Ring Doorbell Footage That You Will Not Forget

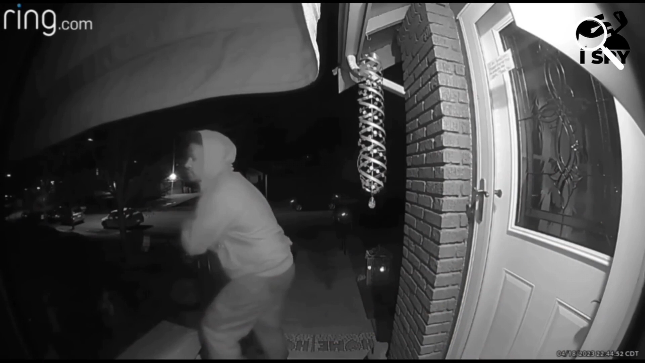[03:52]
In this perplexing clip, we are confronted with an unsettling scene as a random man approaches a house in the middle of the night and attempts to open the door. His behavior is peculiar, as he mumbles incoherently, seemingly disconnected from reality. The homeowner, startled by this bizarre encounter, wisely keeps the door securely locked. The intentions and motivations behind this man's actions remain unclear, leaving us to ponder the mysterious nature of this incident. Fuck, I see.